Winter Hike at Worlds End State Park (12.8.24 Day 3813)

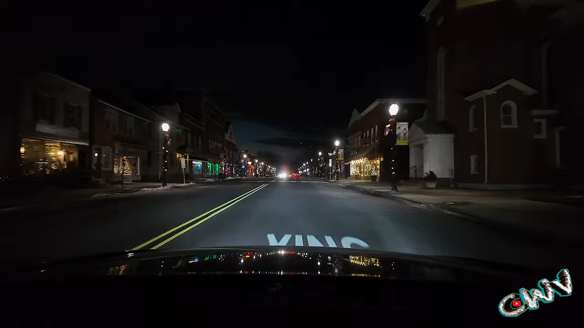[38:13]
Still here, it's 25 mile an hour speed limit, so people are pissed off behind me, but that's what it is. A little bit of Christmas down here.
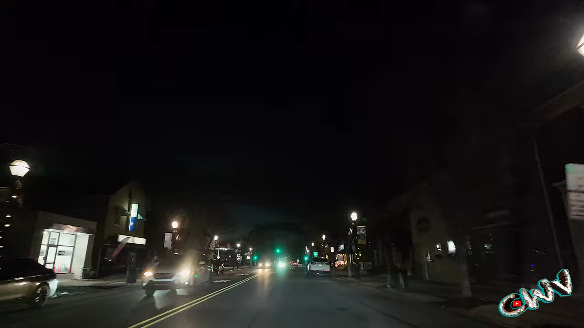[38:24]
Yeah, so I figured out that aiming at the subject when going by, not the best way to do it.
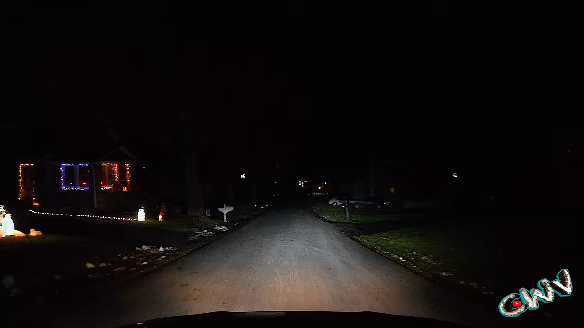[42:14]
Well, unfortunately, that was a bust. All the lights were out.